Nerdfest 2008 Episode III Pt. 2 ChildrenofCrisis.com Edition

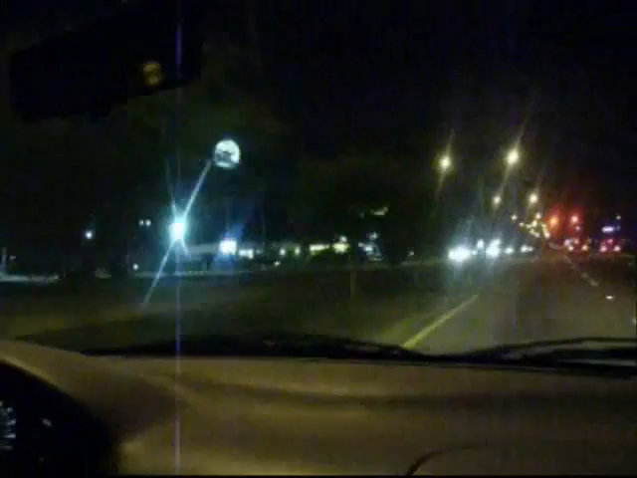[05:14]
I can't zoom it in. Yeah, not on videotaping. It's a very, very limited camera, but hey, it's serving its purpose. Look, there's a guy. We couldn't see in his truck. But we could. It's the porn store, I mean movie gallery. Porn store! It's the only reason you go to movie gallery. Or to rent, like, really obscure B-movies. Like, all still, like, Stupid Teenagers Must Die. Go watch Stupid Teens Must Die.